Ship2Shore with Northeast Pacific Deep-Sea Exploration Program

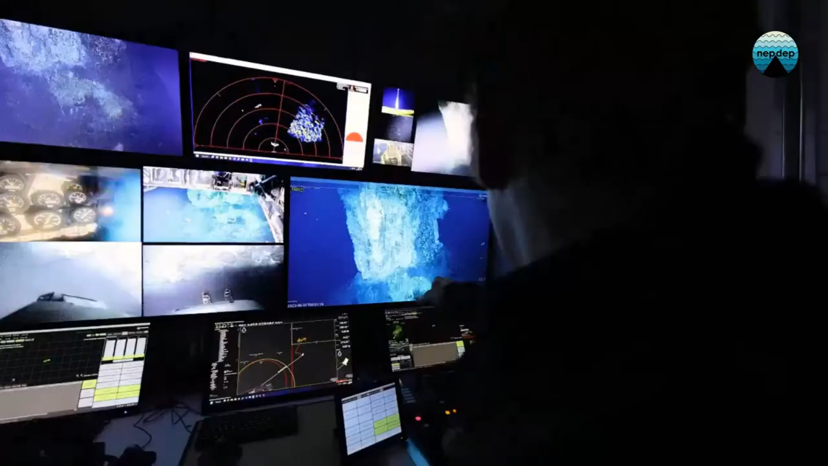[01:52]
21 years after they were last explored, we investigated the hydrothermal vents at Explore Ridge.
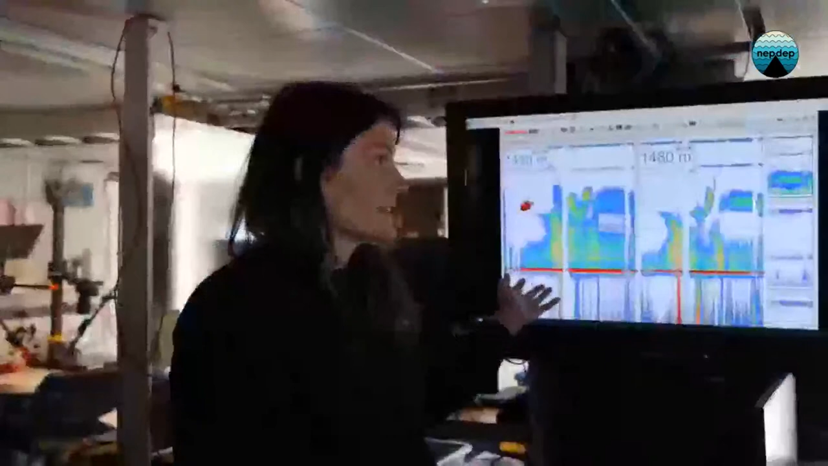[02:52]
The ship's echo sounder displayed a plume of bubbles rising one kilometer from the seafloor, and gases could be smelled from the deck.